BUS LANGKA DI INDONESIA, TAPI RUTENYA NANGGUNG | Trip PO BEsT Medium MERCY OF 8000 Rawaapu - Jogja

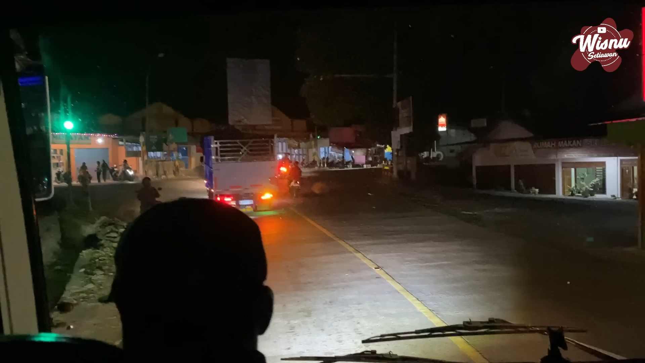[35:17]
Oke, friends semuanya, di simpang ini kalau ke kanan itu menuju ke arah Cilacap Kota, dan kita belok ke kiri menuju ke arah Wangon.